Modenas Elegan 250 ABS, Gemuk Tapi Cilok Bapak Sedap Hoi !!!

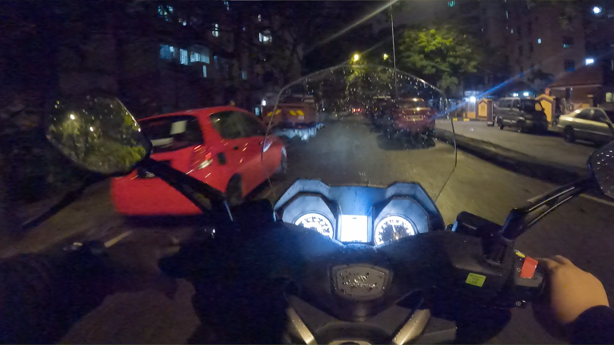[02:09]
hari Waktu malam Memang nampak terang lah Memang Kau
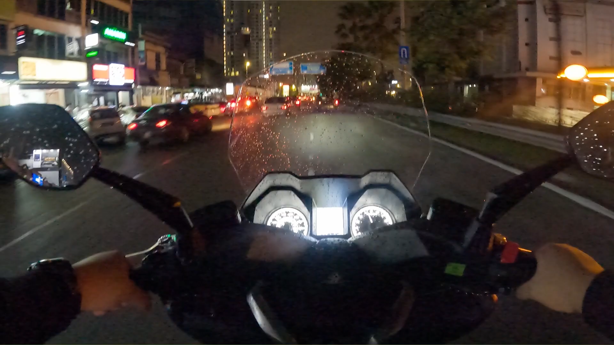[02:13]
bagilah jalan apa sekali pun Memang terang menerang babe So itu untuk depan lah Dan of course yang ni Ini adalah bukan baru Tetapi at least Orang kata Windscreen yang